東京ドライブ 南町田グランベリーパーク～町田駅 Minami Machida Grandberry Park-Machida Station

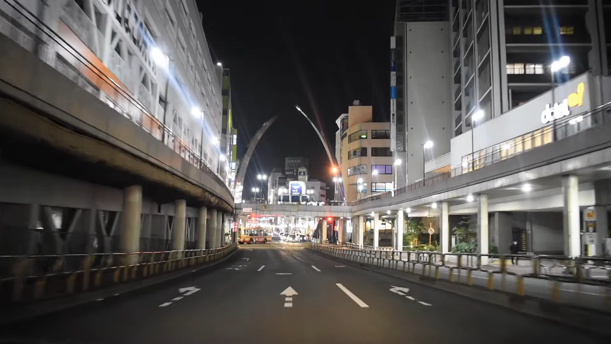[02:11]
ここら辺から町田駅前になります。